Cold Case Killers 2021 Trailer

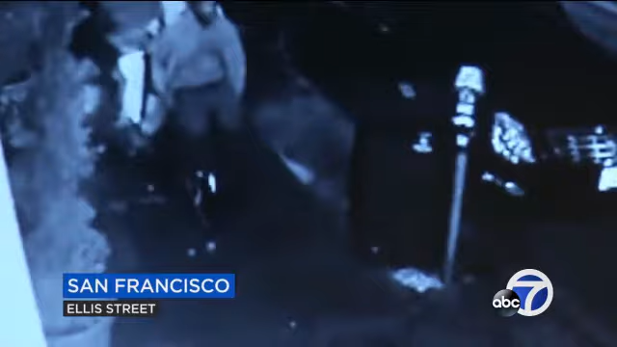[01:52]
riding on the handlebars of this bicycle could well be a killer just a short time earlier they believe he shot 24 year old mitchell warren who died from his wounds police have images